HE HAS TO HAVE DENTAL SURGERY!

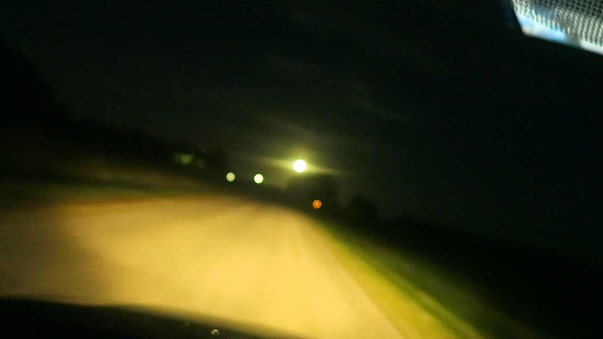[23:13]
You guys look at the moon it is huge look how big the moon is up ahead of been it's like so cool see if we can get another good shot it's so cool that's a big moon right there it's huge super